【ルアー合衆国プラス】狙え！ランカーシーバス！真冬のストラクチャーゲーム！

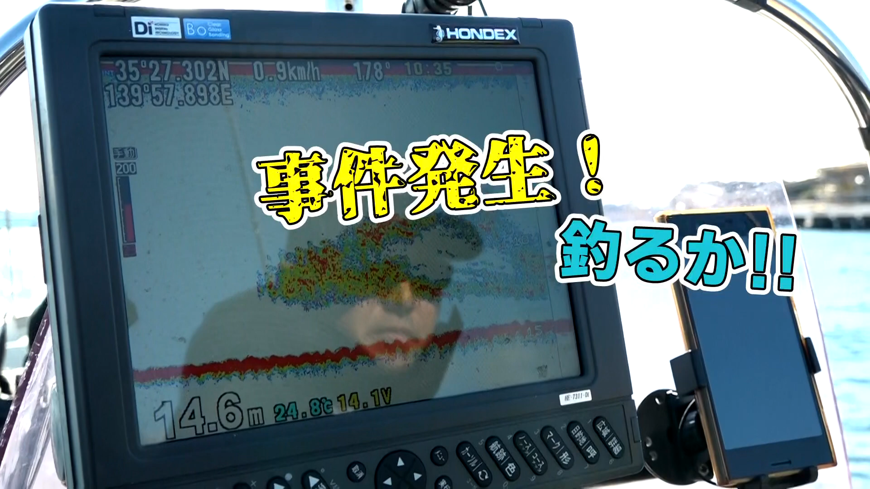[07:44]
On screen: depth 14.6 m, water 24.8°C
これこの色ですこれなんか中に突っ込まれてます魚に魚に